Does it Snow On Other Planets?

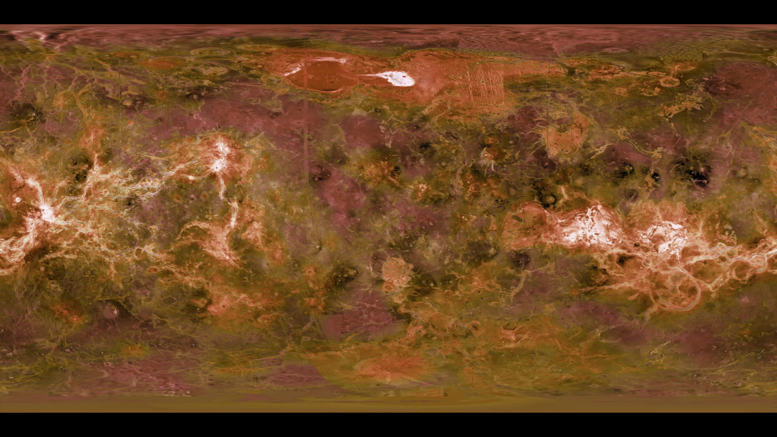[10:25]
which shows which areas had the highest radar reflectivity, it becomes obvious that the highest places have the highest reflectivity.